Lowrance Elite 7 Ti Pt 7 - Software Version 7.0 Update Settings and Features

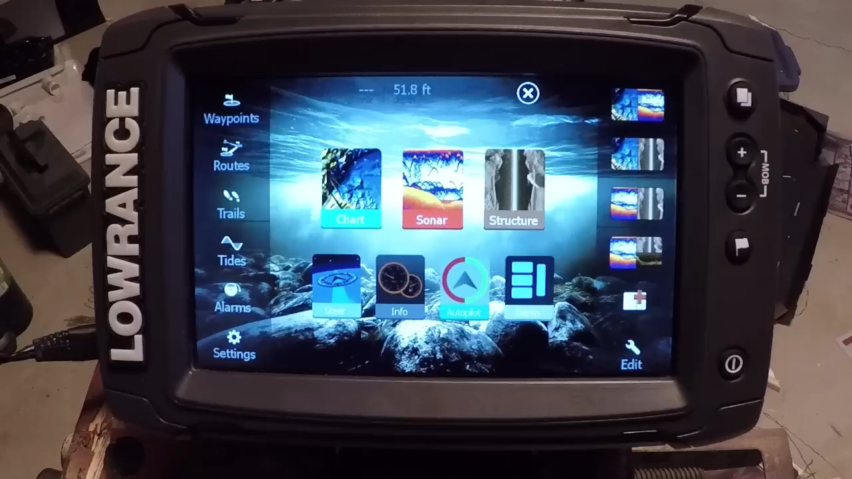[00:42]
these units, I think I may have covered it in that series, they don't like it when they're out of the water. You have to hold the ground on the battery, so I'm just holding the power pack in my hand here, so that's all that is. Okay, so we're going to start in the sonar portion of it, and specifically structure,
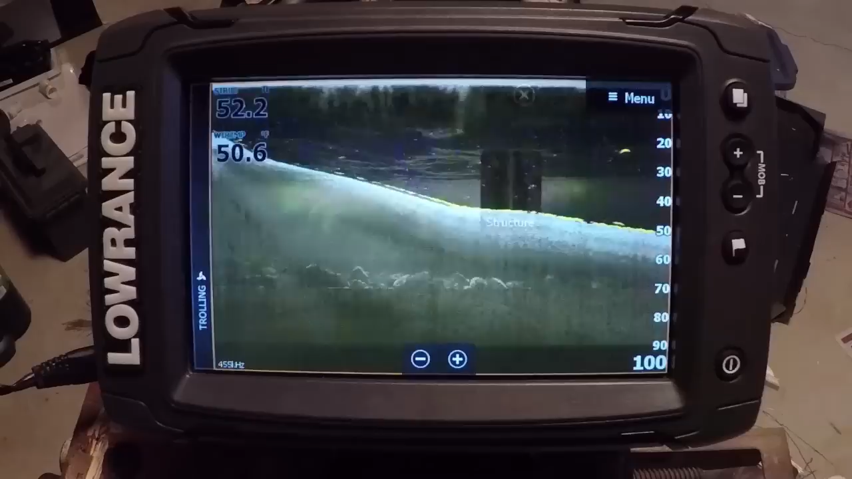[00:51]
we're going to go in there and show you this new feature that they've added. This is probably the biggest thing that you are going to find on these units now, and the biggest reason I would say to upgrade your unit. So what we have is fish reveal, and I've already got it turned on. If you go into advanced, that's where you can turn it on, so you can toggle fish reveal on and off here, and go and just go back here to show it to you. So what it is, is we're on our downscan page, and we have all of our sonar returns on this page as well.
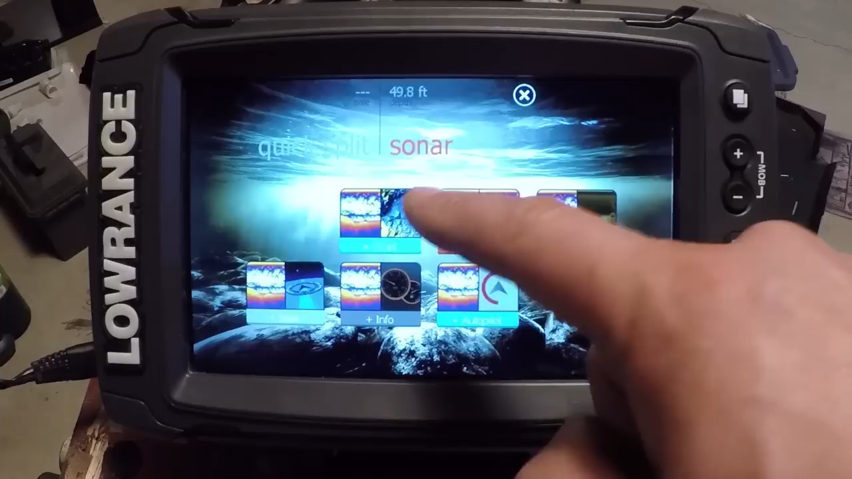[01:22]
Now I've done another video on it, covering it in greater detail, so I definitely suggest you check that out. But what we can see now is our fish arches on our downscan screen. So this is our traditional sonar, our chirp sonar,
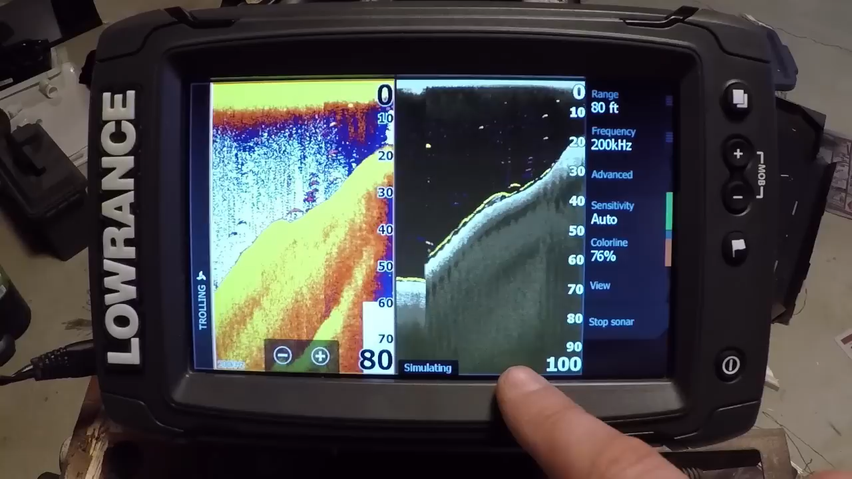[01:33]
and then we have fish arches on our downscan screen, so we can see high detail structure and mark fish at the same time.
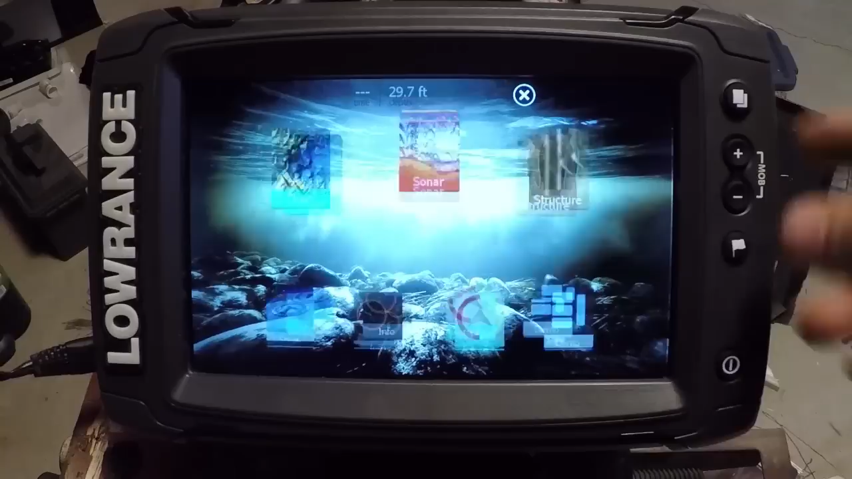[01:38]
So I'm just going to go back here and just show you a few things that I like to do with it.
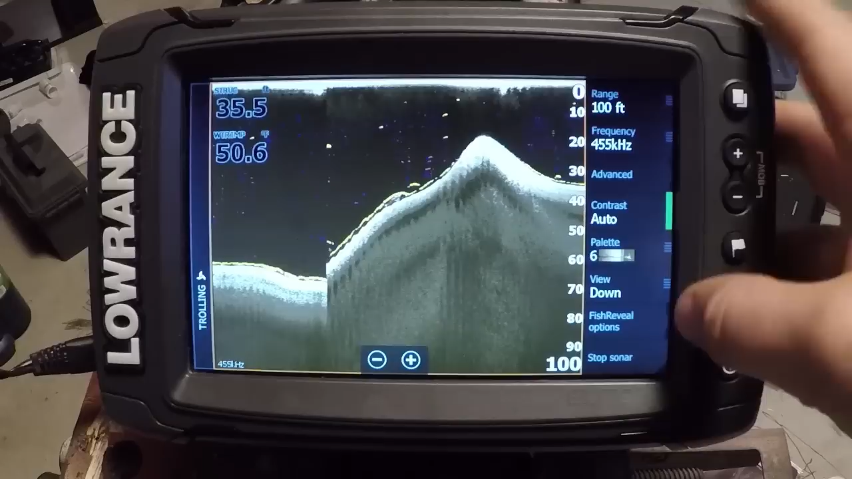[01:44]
First off, in setting up the unit, the color palette is the first thing I like to do. I find the blue color palette is the best for the downscan. It really makes the fish arches stand out quite a bit better. I'm just going to change the range here just so we can kind of see that in a little bit better detail. The other thing when you're in here is in advanced, your surface clarity is really controlled by the downscan. As you can see, we're adjusting that in the downscan portion of it.
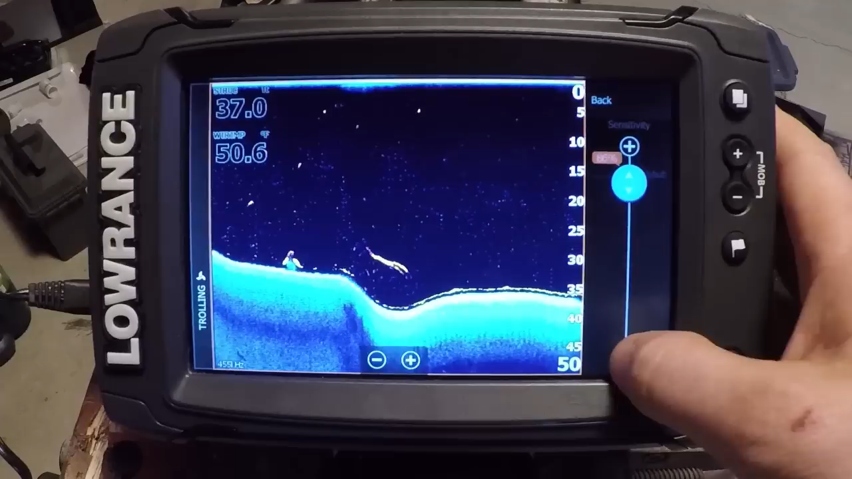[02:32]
On screen: water 50.6°F
Now we can go down to fish reveal options here, and this is where we're going to control the sensitivity of the fish arches and targets that we're picking up in the water column. And then we also have our color line feature here, where we can see the intensity of the targets.
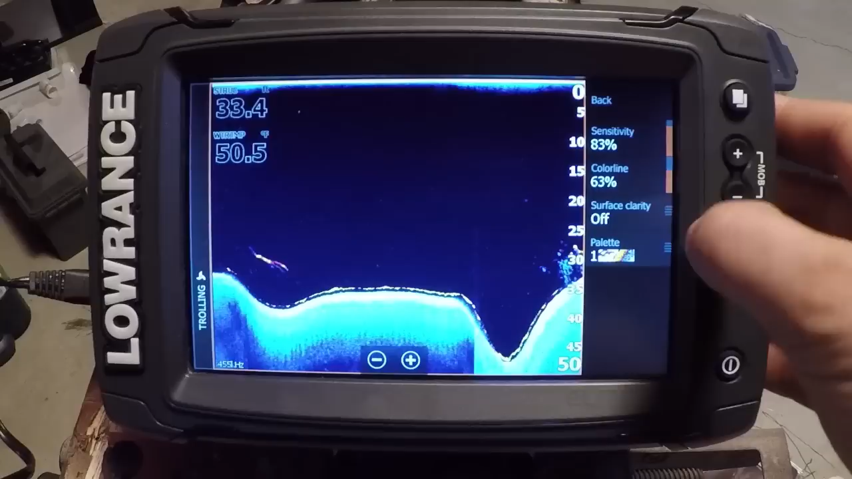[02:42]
And again, we have surface clarity as well. In this particular demo, I haven't seen a whole lot that that does. It probably will be like the traditional sonar and clear up a bunch of clutter.
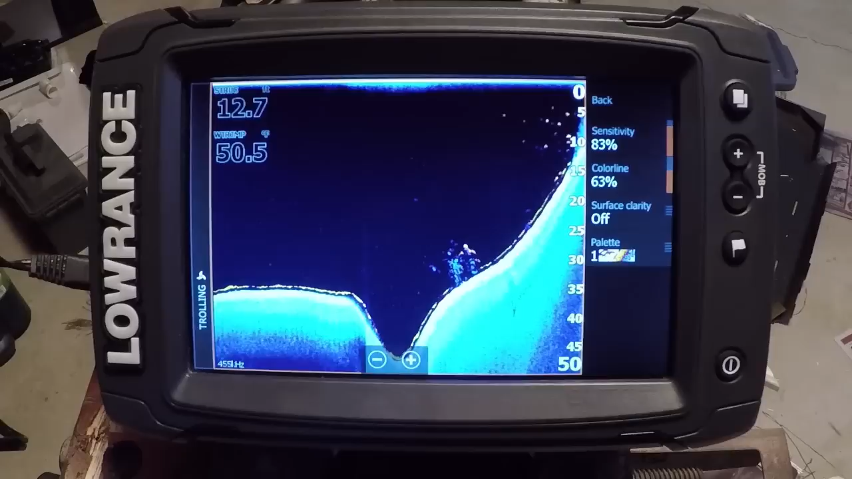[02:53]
So here's a really good example of that downscan down there. You see the bait balls, but we see a few game fish in it. Here up on this weed edge,
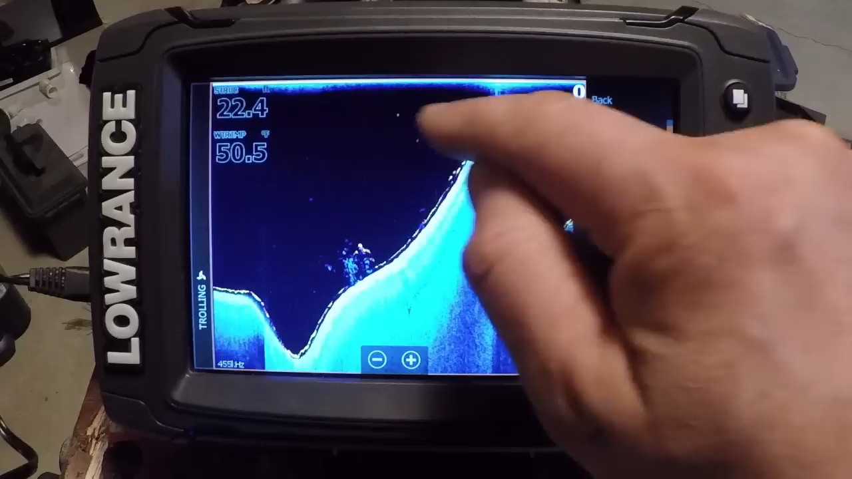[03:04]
we can see there's a bunch of fish hanging off to the side of it, you know, and that's something that would be harder to interpret with just these little dots on the downscan imaging. So that's one real big improvement they've made. Now I talked about surface clarity a little bit, we got to go and revisit that because they've changed the way that that works in the sonar portion of it.
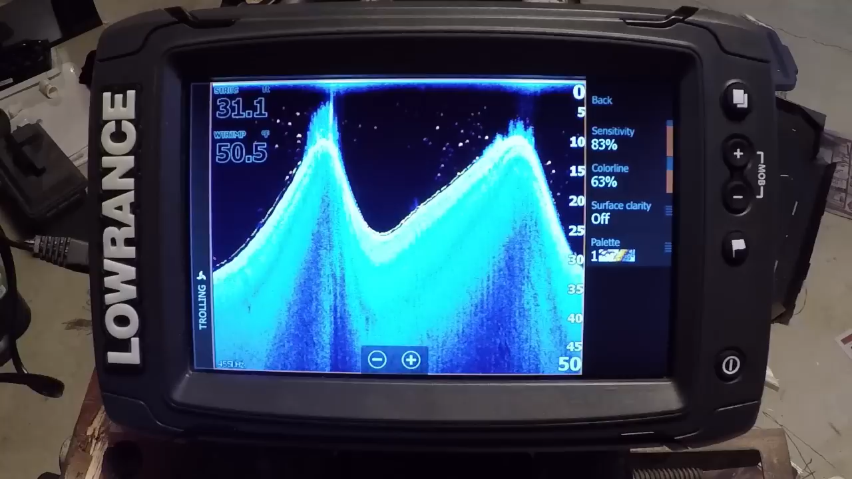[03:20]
So in the past on the sonar, I've always recommended going in and going into advanced noise rejection and surface clarity, turning those off. And reason being, as I've said in the previous videos, is it filters out a lot in the water column. While Lowrance has really changed the surface clarity now, we can go ahead and turn that on high. And what it's actually going to do is just clear up our upper portion of that water column, but your fish targets are still going to remain. Now in the demo, unfortunately, it doesn't do it doesn't show you what the the different levels are.